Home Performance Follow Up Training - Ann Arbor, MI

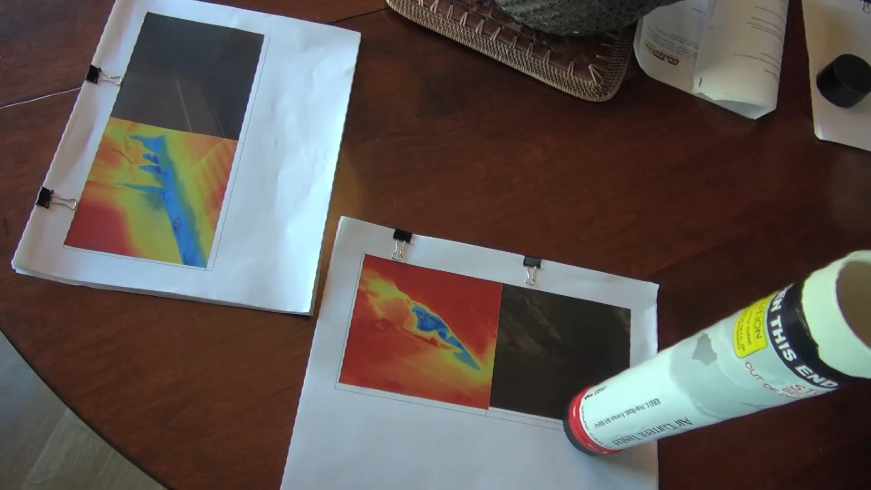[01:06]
That's typically what we would do with homeowners too is that we would actually
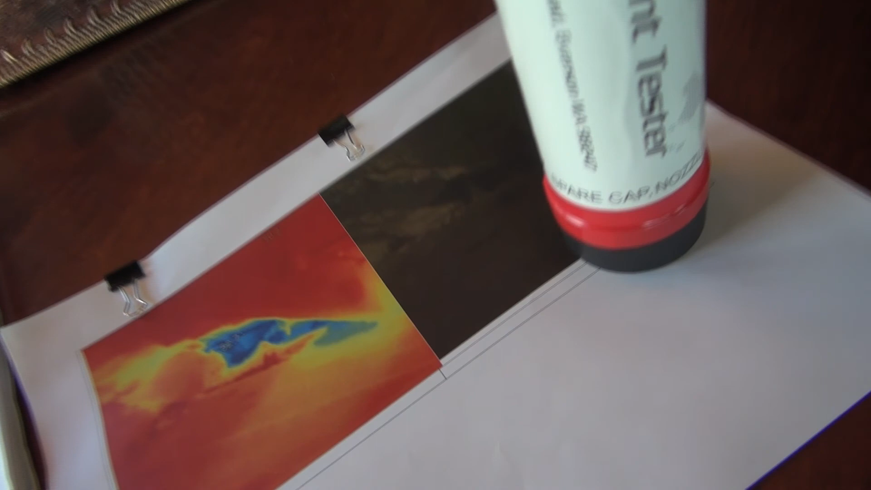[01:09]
show the leak with the infrared camera and then walk over and feel it.